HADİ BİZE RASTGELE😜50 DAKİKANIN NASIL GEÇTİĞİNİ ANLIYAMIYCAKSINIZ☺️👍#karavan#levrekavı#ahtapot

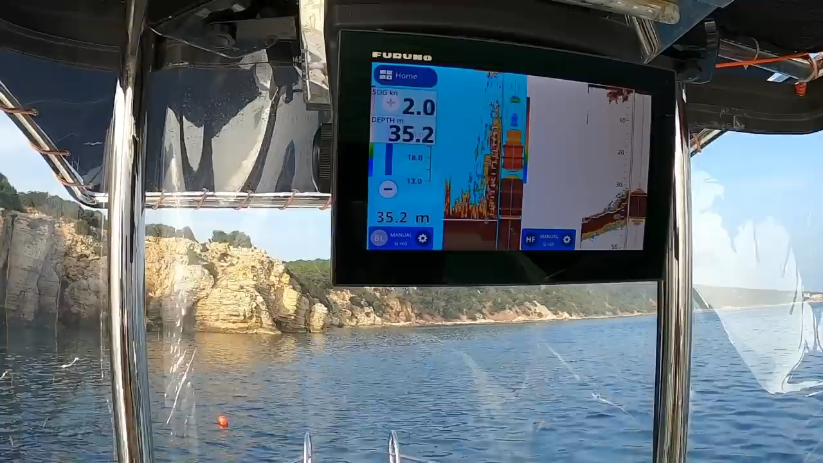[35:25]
On screen: depth 35.2 m, speed 2.0 kn
İşte bak sağ tarafta dipte görüyorsun. Solda da o balığı görürsün. Al. Total Marine al, farkı. Al Total Marine. Total Marine farkı Olcay Kıran abi.
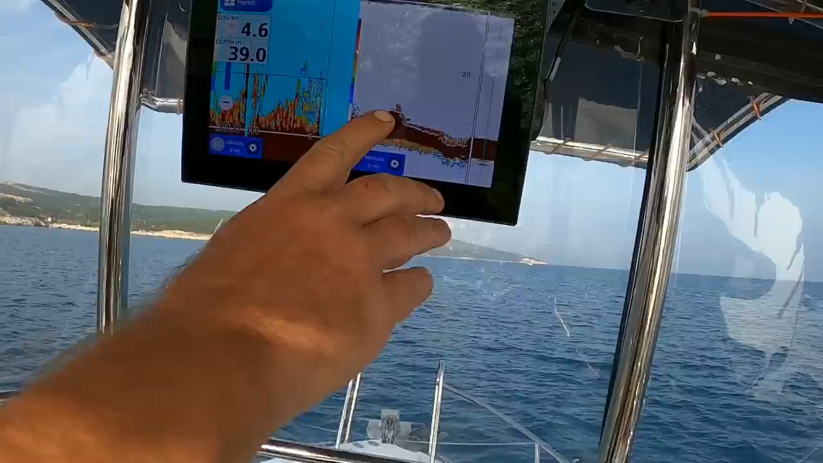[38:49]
Bak. Şu anda 38 metre. Bak taşın üstünde. Burası şeyi yani daha detaylı veriyor.
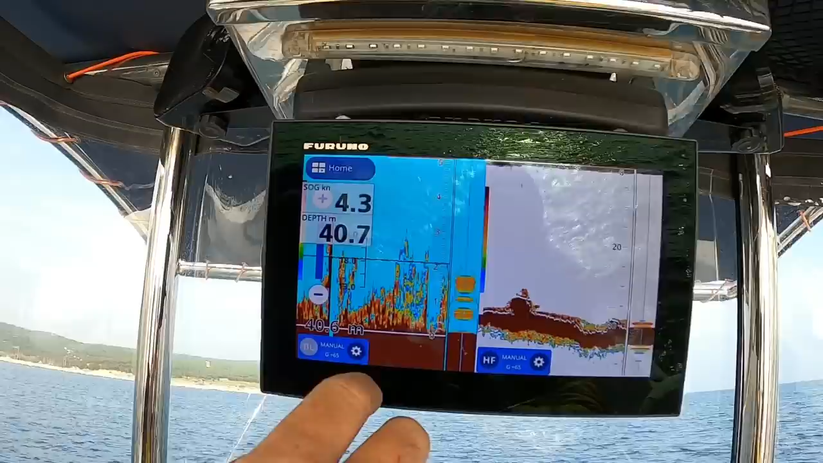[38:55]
On screen: depth 40.7 m, speed 4.3 kn
Şuradan şu şekilde. Esas bal orada. Bak devam var bak.
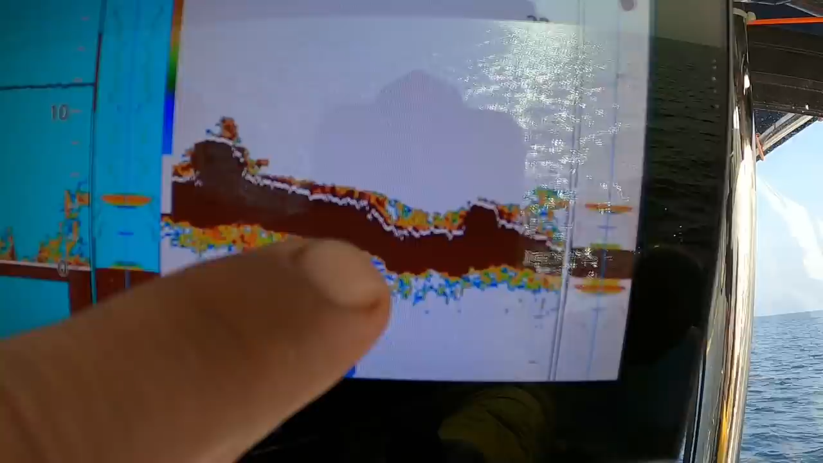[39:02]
Total Marine farkı abi. Ama ikide bir reklam gidiyorsunuz.